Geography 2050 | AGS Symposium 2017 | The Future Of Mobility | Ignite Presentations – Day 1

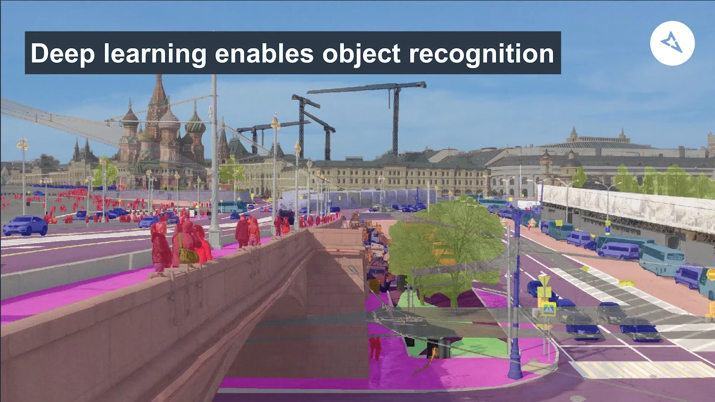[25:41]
Tree, utility pole, all done with machine vision. So this combination of semantic segmentation and 3D reconstruction now gives you an automated workflow for generating map data fast.